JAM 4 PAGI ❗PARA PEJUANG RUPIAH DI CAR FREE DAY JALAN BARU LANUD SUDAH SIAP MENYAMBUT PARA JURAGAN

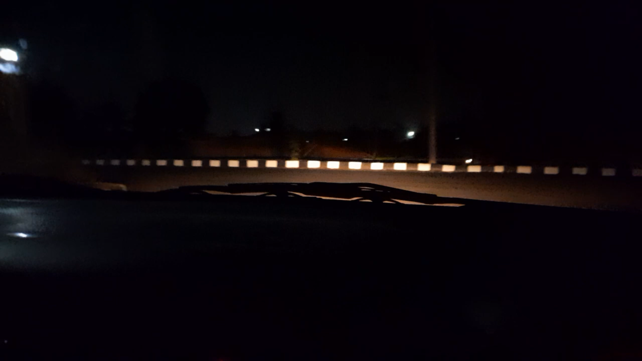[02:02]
Jalan barunya Masih agak sepi-sepi gimana ya Sepi-sepi anyet Nah, ini udah ada tindak Satu, ada orang-orang ngumpul ya
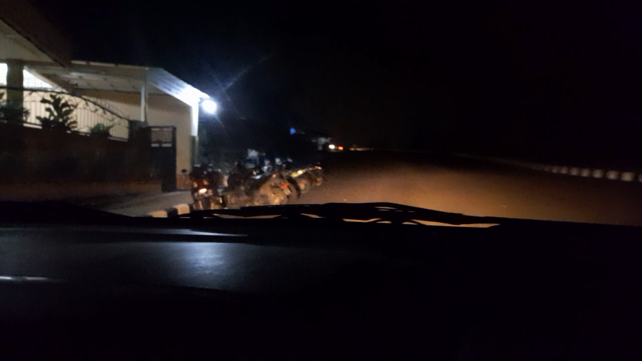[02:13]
Oke Kita lihat Kita lihat Wah Wah,
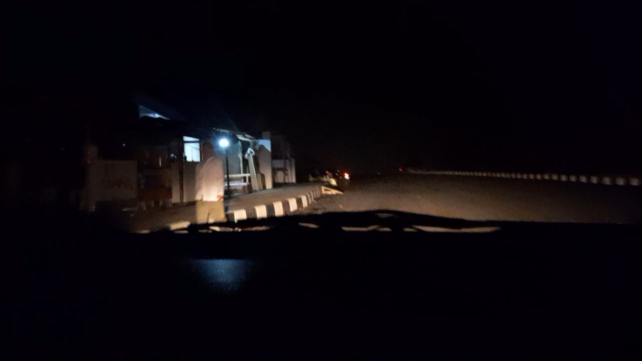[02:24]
guys Sudah ada yang dagang Ada yang dagang Wah, ini ada dagang pakaian Ini dagang apa ini?